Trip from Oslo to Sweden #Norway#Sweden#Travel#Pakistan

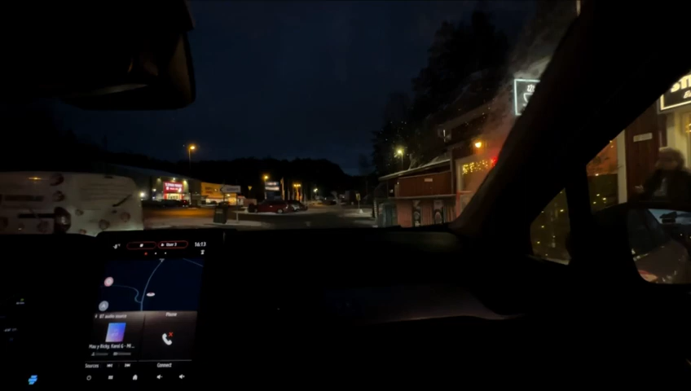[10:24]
یہ یہاں کا موسم ایسا ہی ہے welcome to Norway Scandinavia یہاں پہ winter ہو یا صبح ہو یا شام ہو یہاں پہ temperature تقریبا ایسا ہی رہتا ہے اور یہ کچھ سامنے اس طرف
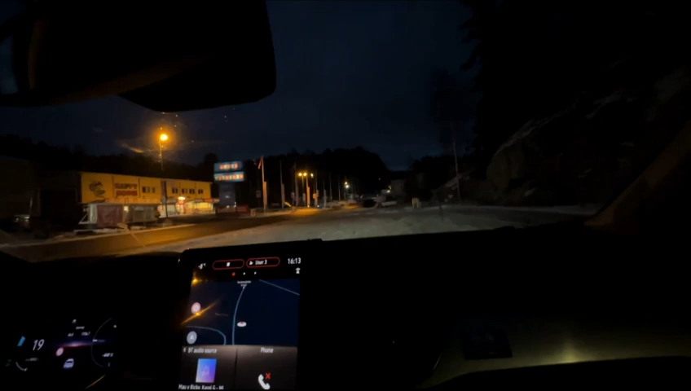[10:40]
بھی دکانیں ہیں آپ دیکھ سکتے ہیں اور ابھی ہم چلتے ہیں یہاں کے کی طرف یہ یہاں کی سب سے پرانی دو دکانیں ہیں ابھی چلتے ہیں اندر
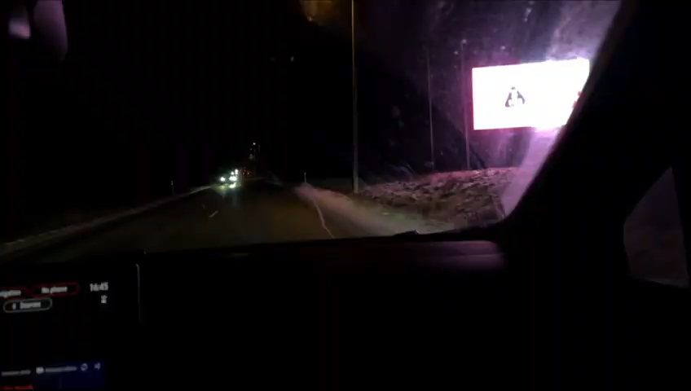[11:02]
تو ابھی ہم سامن وغیرہ لے کے ابھی ہم نوردبی سینٹر جو شاپنگ سینٹر یہاں کا ادھر جا رہے ہیں لیکن یہ آپ دیکھ سکتے ہیں کہ ابھی ٹائم تقریبا پونے پانچ
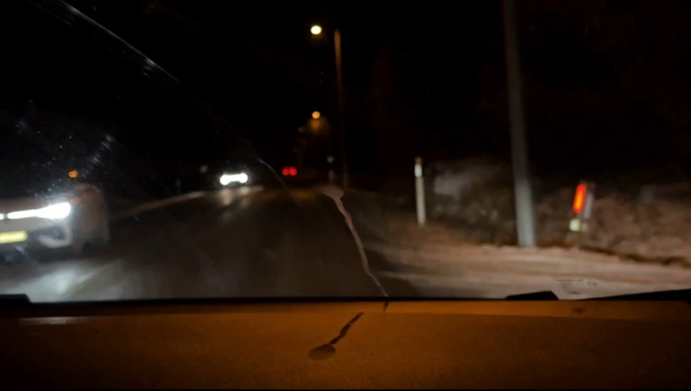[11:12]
اور رات پہ آئے گئے بلکہ ایتھے تھے اور آپ دیکھ سکتے ہیں اندیرہ بالکل ہو گیا آپ کو اصل میں ویوز تو کافی دکھانے تھے لیکن چلیں اب تو کافی اندیر ہے لیکن میں ٹرائے کروں گا شوٹ کرتا جوں ساتھ ساتھ اور آپ کو کچھ نہ کچھ دکھاتا رہوں بہرحال
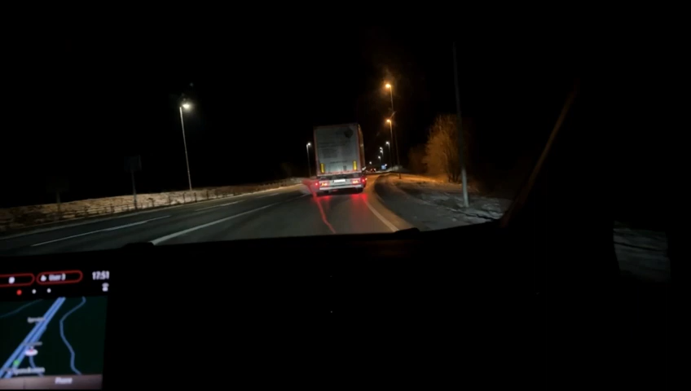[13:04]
تو ہم ہیں ابھی اپنی ناروے کی حدود کے اندر دوبارہ اور دوبارہ سے بھی ہم موٹر وے پہ ہیں اور ابھی ہم اسو کی طرف روانا ہوں گے لیکن سوری یار آپ لوگوں کو زیادہ وہ آپ سے بھی کچھ دکھا نہیں سکا کیونکہ شام پڑ گی تھی اور اندیرے کی وجہ سے تو آپ لوگوں کو کچھ بھی نہیں نظر آیا ہوگا تو یہ ہے کہ آپ ابھی میری تھوڑی نائٹ ڈرائیو کا مزہ لیں اور چلتے ہیں ہمارے ساتھ